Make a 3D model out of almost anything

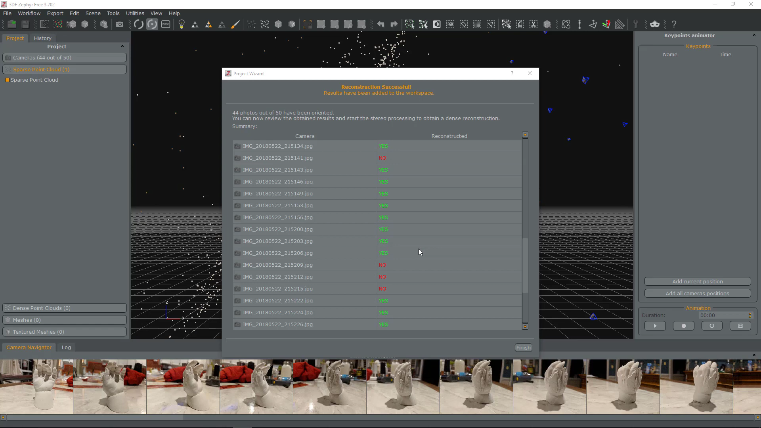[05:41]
it up I'm not really on really bump it up for this one and if you see something like this you can fix the orientation
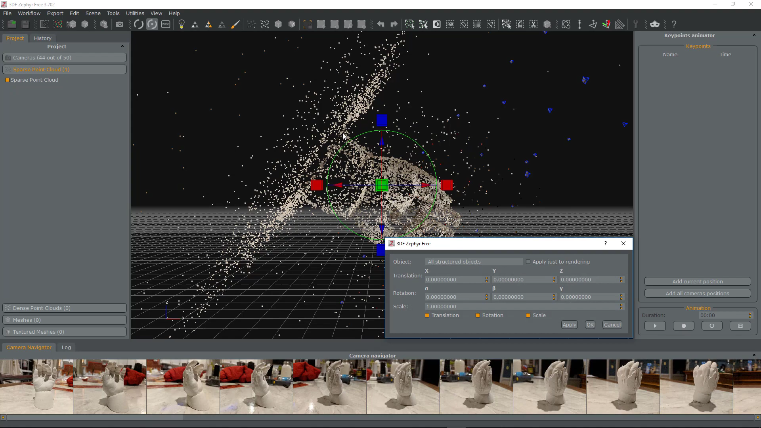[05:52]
by clicking that and fix it like that
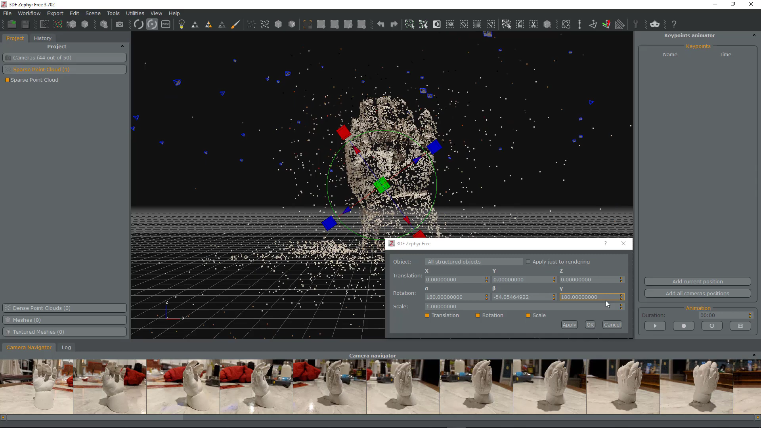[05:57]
and just press ok now one big thing to note
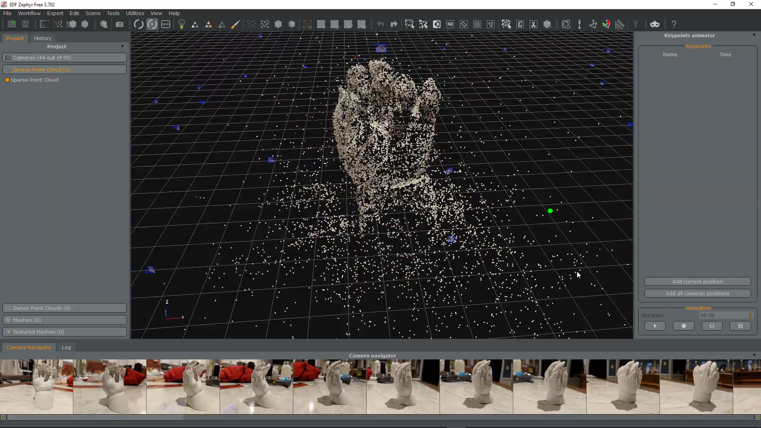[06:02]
is you might notice all these little dots basically all I care about is where the hand is so what we need to do is select that select that to
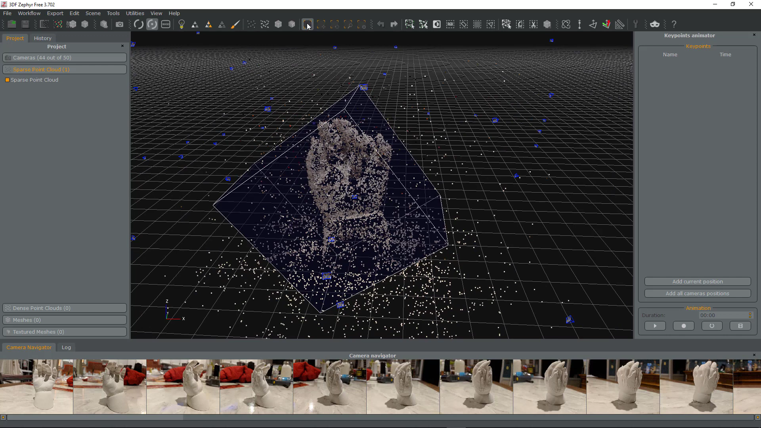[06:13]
bring it to the right orientation go and select that so center